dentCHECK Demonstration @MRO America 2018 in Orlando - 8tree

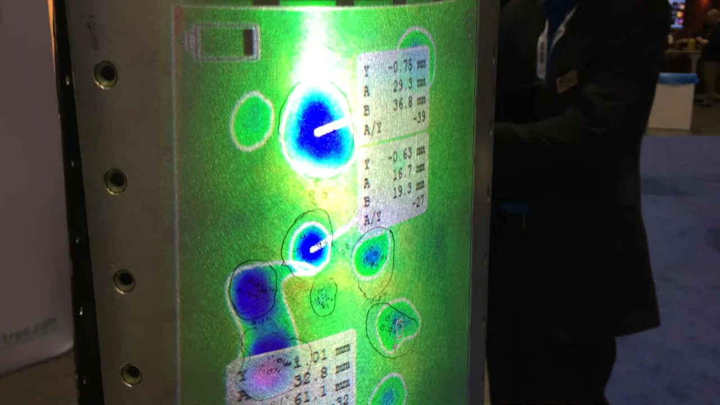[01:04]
And it's not giving you just one, but it's giving you all the dents that you can fit in one field of view.